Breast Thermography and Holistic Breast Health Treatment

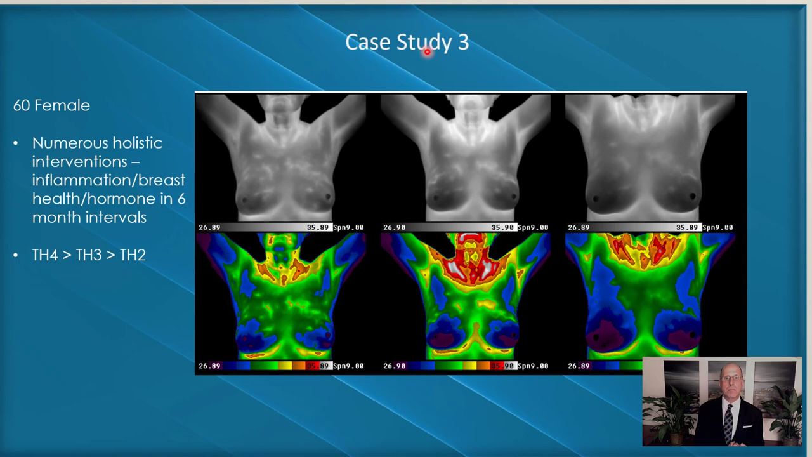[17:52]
We have much less vascular activity in both breasts, and the symmetry is being restored. Holistic chemoprevention is an approach that's been happening now since,
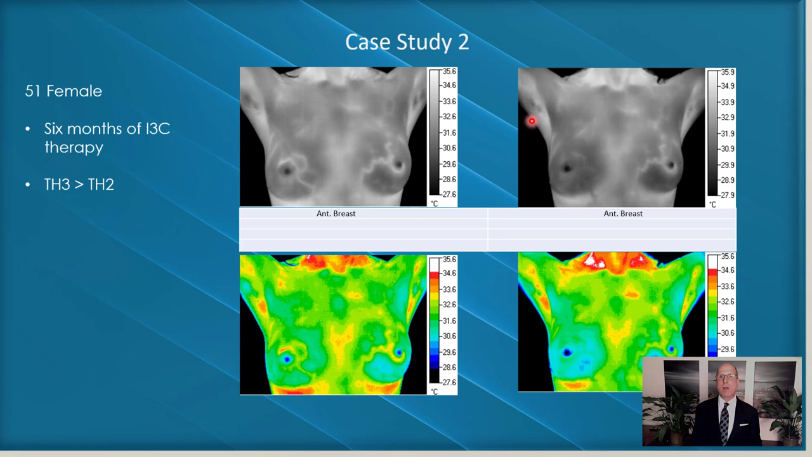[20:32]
notice how this marking is fading and nearly resolved. On the left, it's better, but not completely resolved. So the right breast actually went from a TH3 to a TH2, while the left did not change risk ratings. We're certainly seeing improvement in the overall vasculature.